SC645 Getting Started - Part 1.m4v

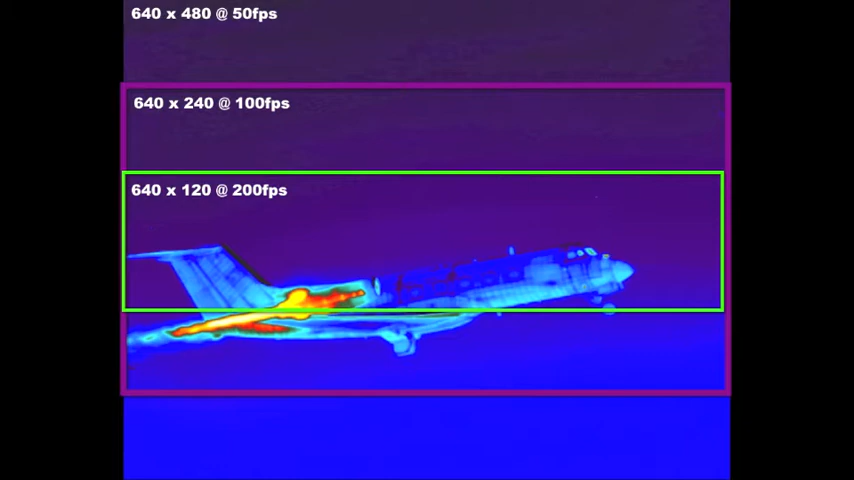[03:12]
We can window it down to provide higher speeds. It windows down in the vertical direction. So you can window it down 640 by 240 and do 100 frames per second or 640 by 120 and do 200 frames per second.
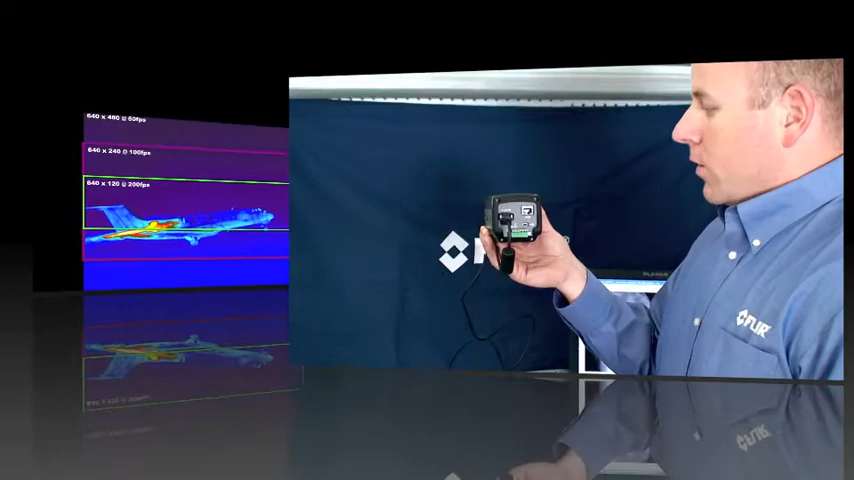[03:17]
So you can choose between GigE or USB, but it's important to note that the limitations on USB is 25 frames per second at 640 by 480.